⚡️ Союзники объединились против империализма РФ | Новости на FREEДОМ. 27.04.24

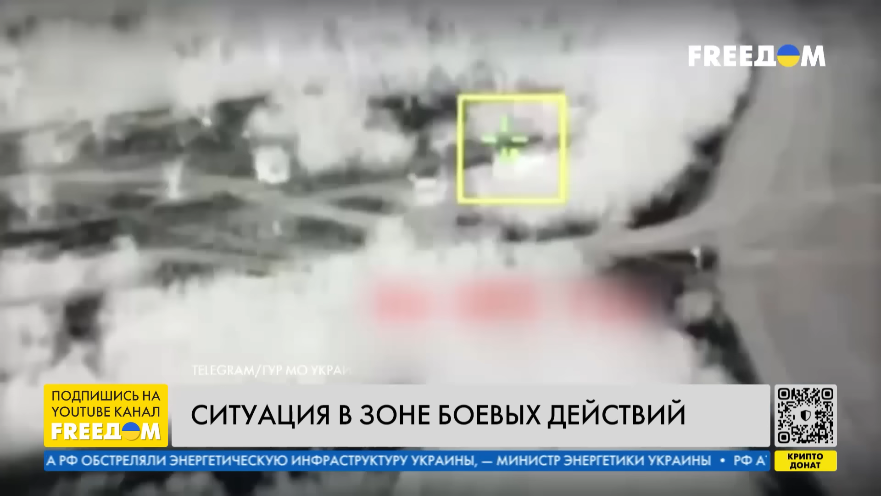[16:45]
Речь идет об РЛС «Подлет». Это относительно новая российская разработка. На вооружение ее поставили в 2015 году.
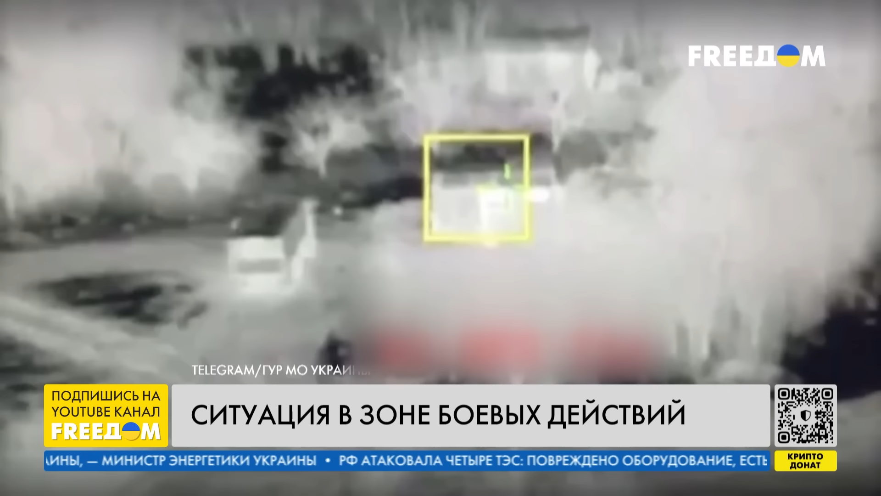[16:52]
Стоимость станции более 5 миллионов долларов. Также украинские воины рассказали, что с помощью FPV дронов уничтожили прицепную гаубицу российских оккупантов Д-30, а также склад противотанковых мин. Кроме того, беспилотники украинских пограничников обнаружили замаскированный бронетранспортер «Россиян» на запорожском направлении и уничтожили его прицельным попаданием.